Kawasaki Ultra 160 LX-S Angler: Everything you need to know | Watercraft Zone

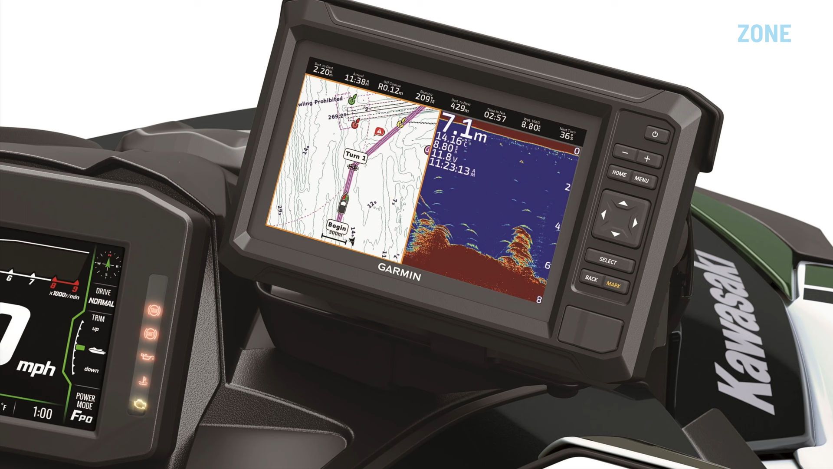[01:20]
On screen: depth 7.1 m
four on the cooler box frame and one in the left front footwell and a Garmin navigation unit and fish finder.
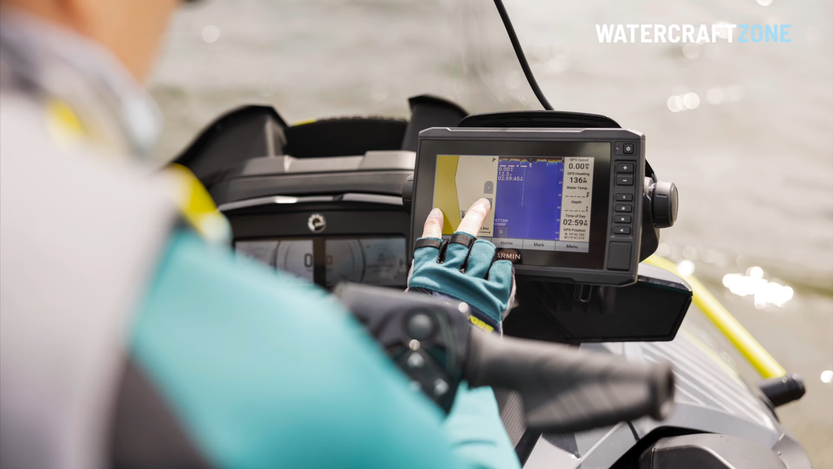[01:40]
Pro models are equipped with premium touch screen navigation units. It's worth noting the Kawasaki Ultra 160 LXS Angler misses out on the four-speaker audio system fitted to the LX flagship,